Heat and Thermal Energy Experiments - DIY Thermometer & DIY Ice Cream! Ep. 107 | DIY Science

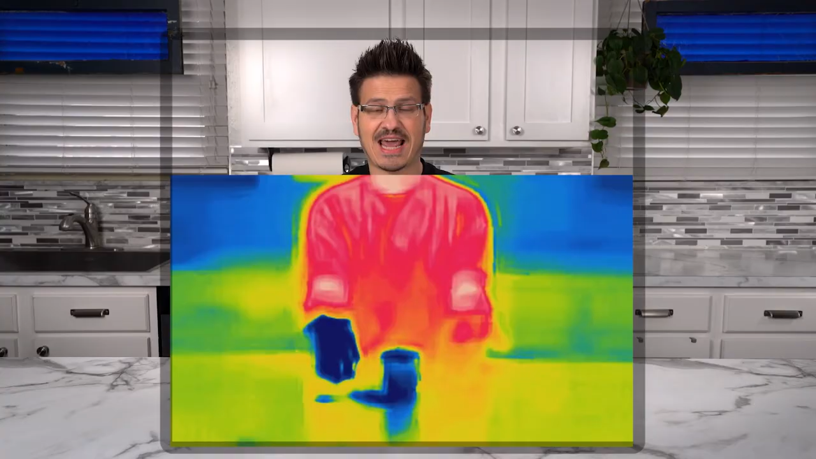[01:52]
And now look at my hands. My right hand is so cold from holding that ice. And you can see on the thermal camera that it's actually a much darker color. It's dark blue.
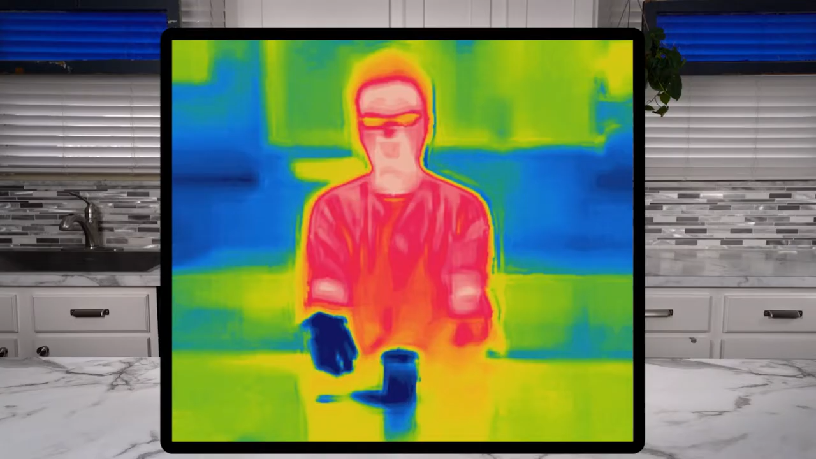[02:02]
And that's an indicator that it has a much lower temperature. That's what we're doing today. We're talking ice. We're talking heat.
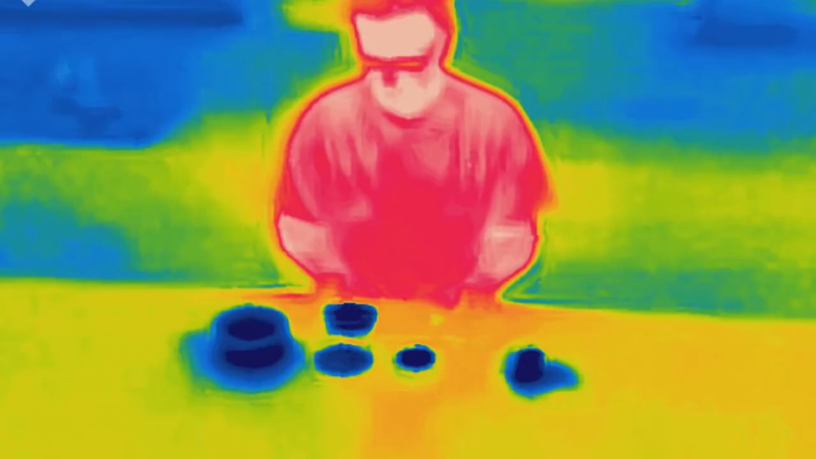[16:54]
And that's because as the puck is losing heat energy to the ice cube, it's also absorbing heat energy from the table.
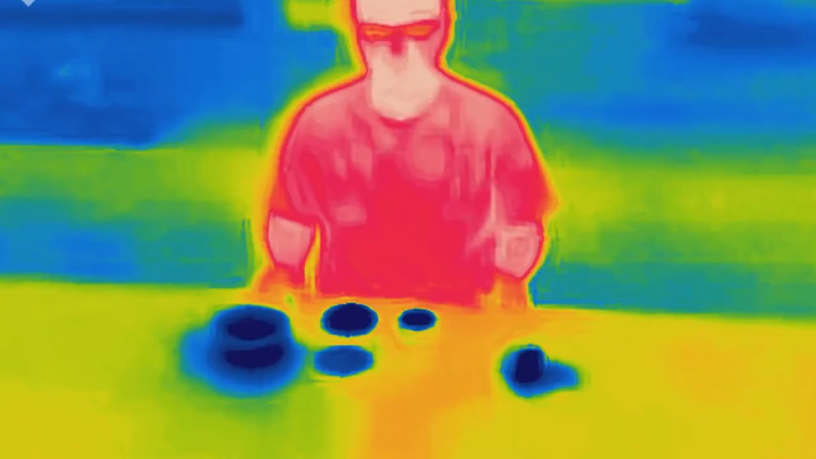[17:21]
And what's interesting, we can lift this one up here and we can look at the table and see that they are not the same. That the puck that was insulating definitely did not lose as much heat energy. During the winter, it's important to get bundled up. Your hands and head can lose a lot of heat energy when you're outside in the cold.
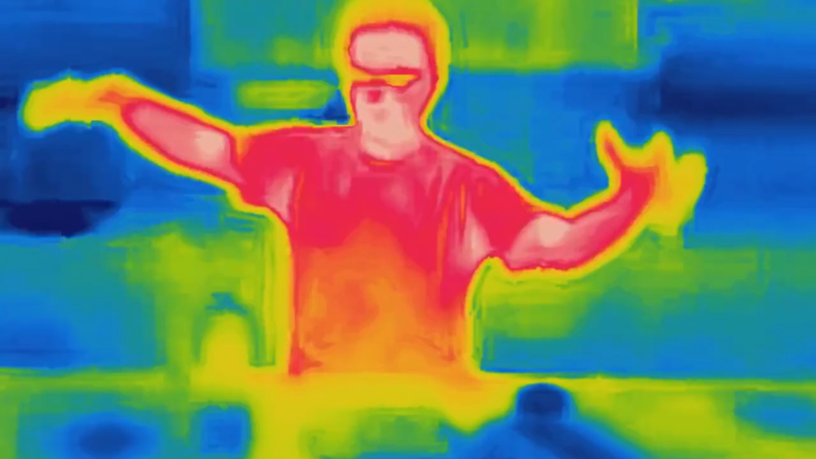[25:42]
You weren't supposed to put that back to the regular camera yet.